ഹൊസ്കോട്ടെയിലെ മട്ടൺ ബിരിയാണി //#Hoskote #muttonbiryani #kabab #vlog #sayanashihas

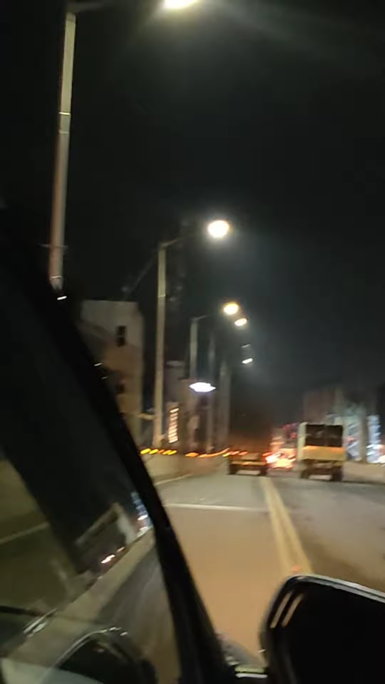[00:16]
ട്രാഫിക് ബ്ലോക്ക് ഇല്ലാതെ ബാംഗ്ലൂർ സിറ്റി കാണുക എന്നുള്ളത് വലിയൊരു കാര്യം തന്നെയാണ്. നമ്മൾ പോകുന്ന ഷോപ്പിന്റെ പേര് മണി ദം ബിരിയാണി എന്നാണ്.